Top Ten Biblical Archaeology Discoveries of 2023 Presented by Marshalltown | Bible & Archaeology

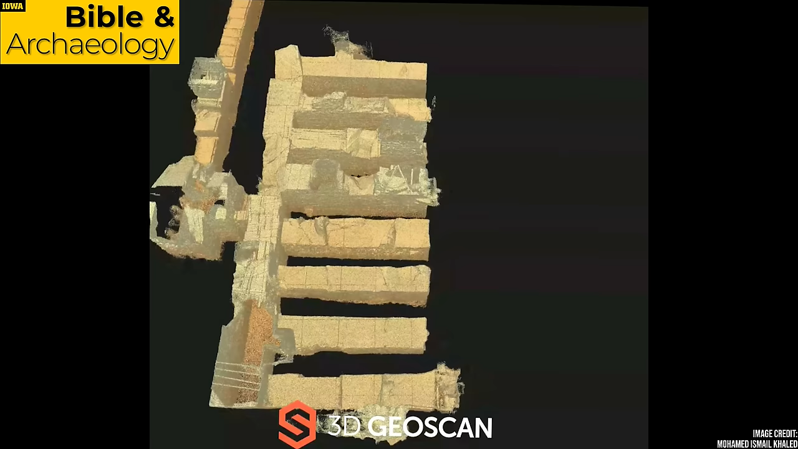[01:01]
The team used 3D laser scanning tools to create a detailed survey of the interior of the pyramid, mapping its corridors and chambers.